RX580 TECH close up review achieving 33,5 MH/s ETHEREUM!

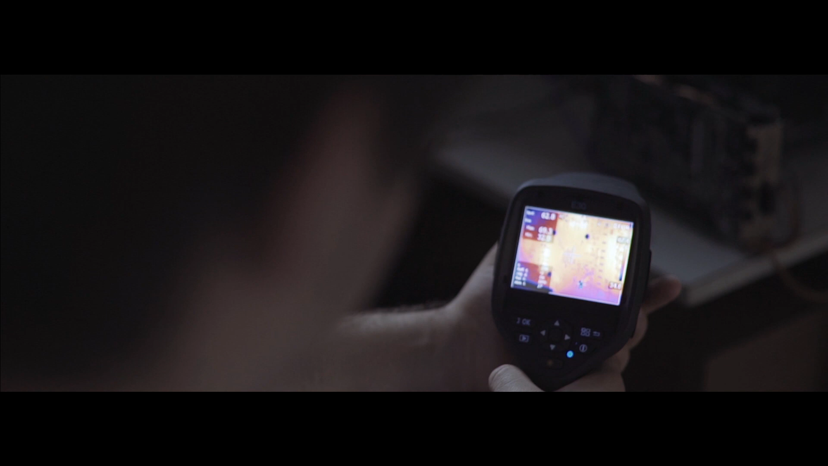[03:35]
Let's look at the temperature indicators. The maximum temperature on the power circuits is 75 degrees Celsius.
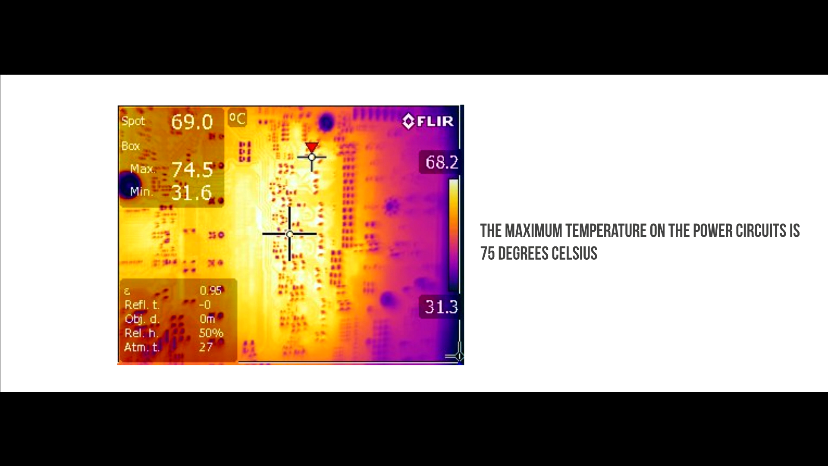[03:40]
On screen: spot 69.0°C
This is no longer a good thing. This temperature, the power can become less stable, which can affect the overclothing parameters, since during overcloking the power supply is even more loaded.
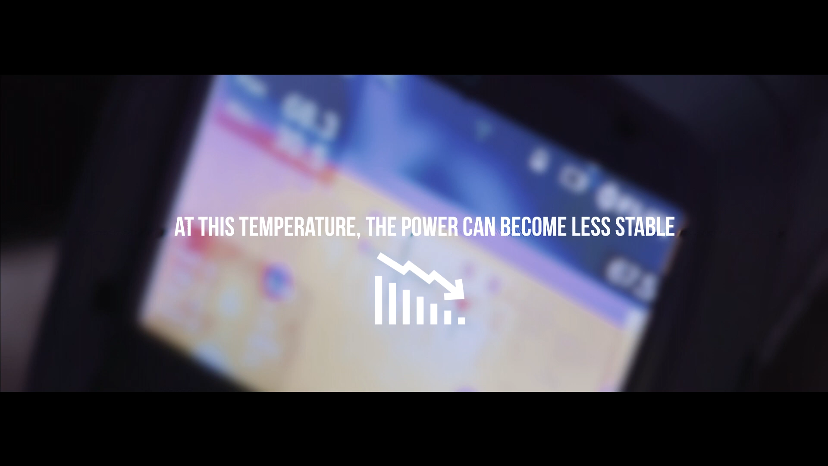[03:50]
The temperature on the memory is 69 degrees,
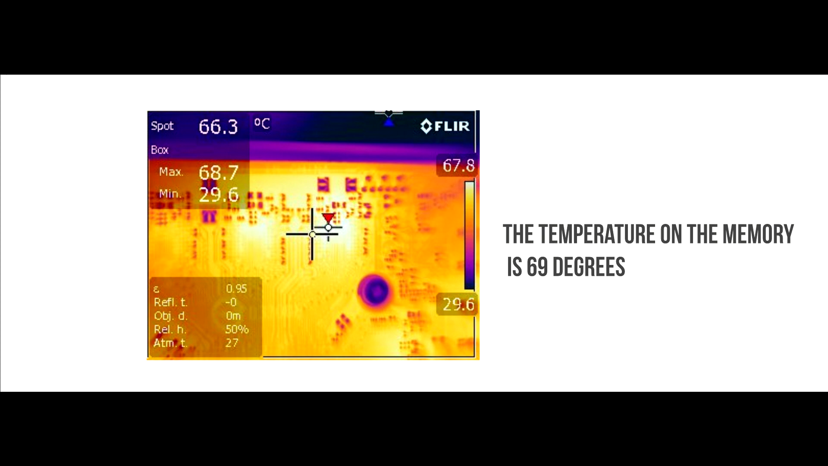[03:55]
On screen: spot 66.3°C
and after working for a while longer, and warming up the rest of the card, the temperature can reach as high as 80 degrees Celsius.
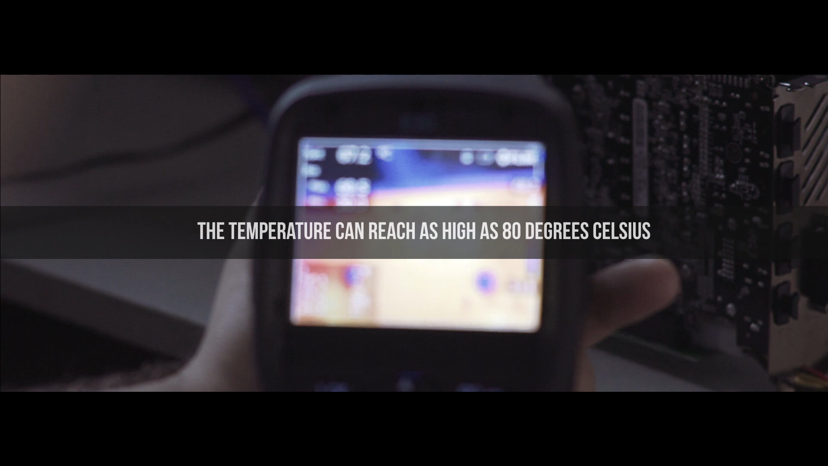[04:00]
The temperature on the GPU is 67 degrees.
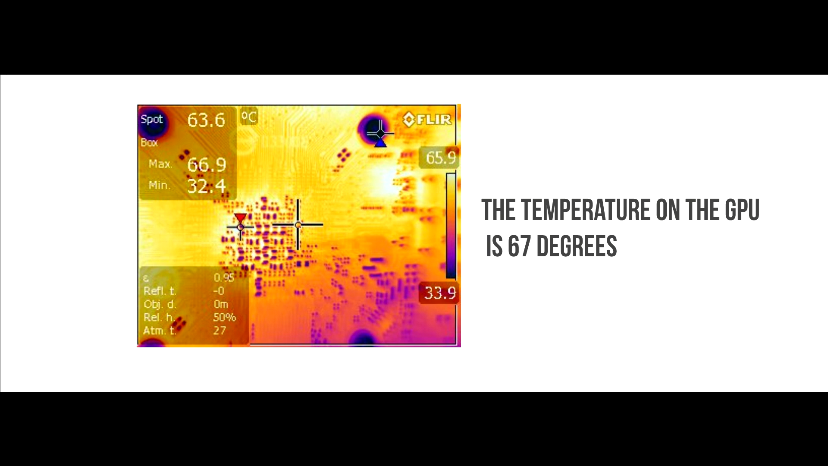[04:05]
On screen: spot 63.6°C, max 66.9°C, min 32.4°C, scale top 65.9°C, scale bottom 33.9°C
With a downvolted GPU for mining ether,
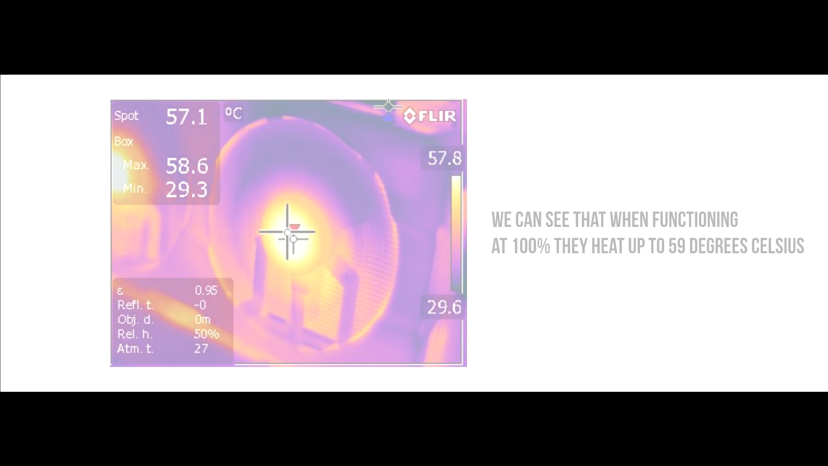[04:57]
On screen: spot 57.1°C
We can see that when functioning at 100%, they get up to 59 degrees Celsius.